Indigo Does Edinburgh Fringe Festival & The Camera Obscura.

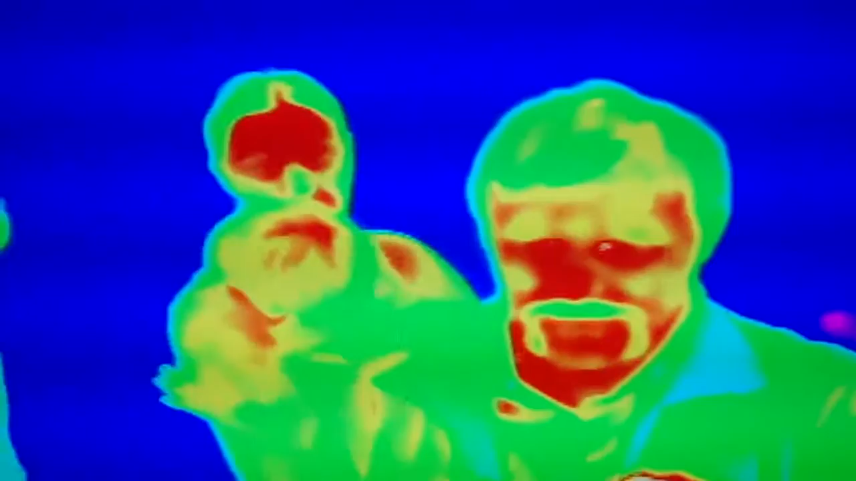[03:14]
Beverly's the thinner one, and I'm the one with the thing around my face.
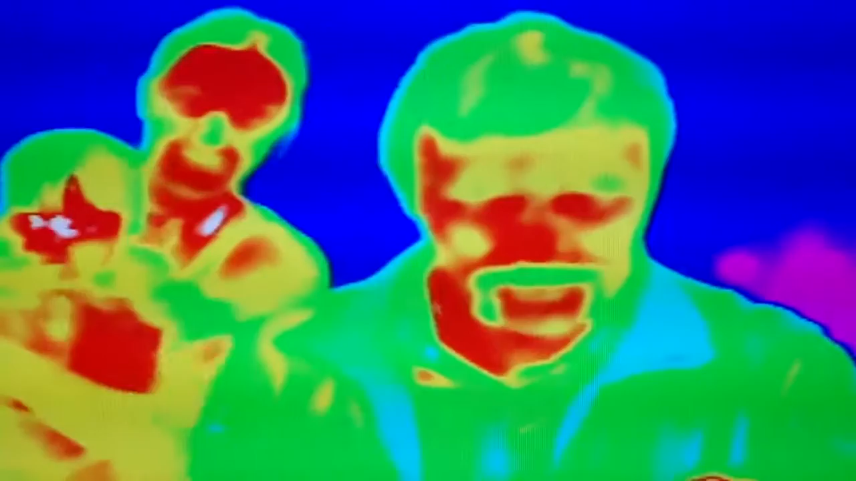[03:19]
What is it? Where are they?